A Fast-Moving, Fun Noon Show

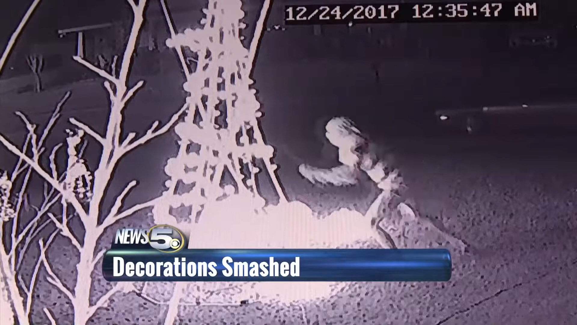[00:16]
Who is set to visit that house today after the crime is all caught on camera?
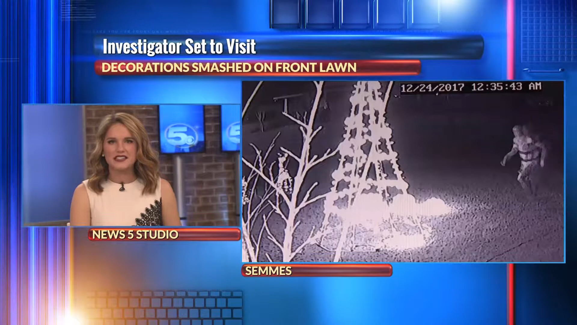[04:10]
Happening today, an investigator is set to visit Sam's home where someone smashed the homemade Christmas decorations on the front lawn. The entire thing is caught on camera.
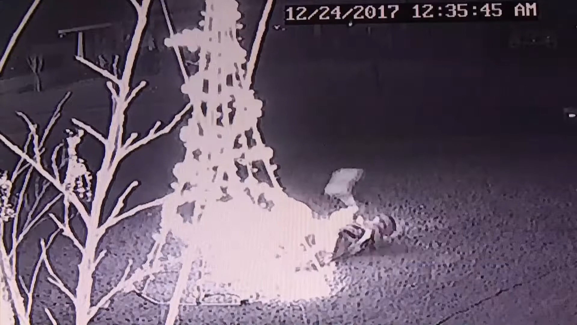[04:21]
In this video, you can see a person getting out of what appears to be a red dodge neon and smashing the decorations, including kicking them. This happened just before midnight on Saturday.
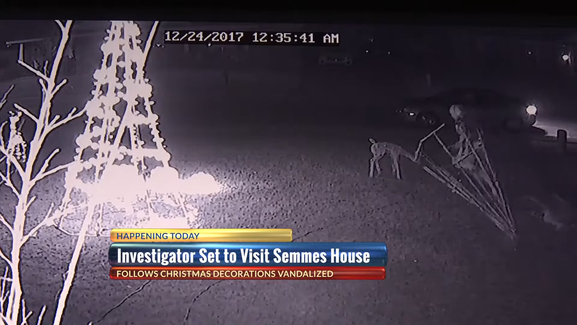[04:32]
Casey Phelps made the Christmas trees himself with his daughter out of PVC pipe. Family members say this is a frustrating and aggravating crime. To work hard on these decorations I built, and my little girl, she helped me as well.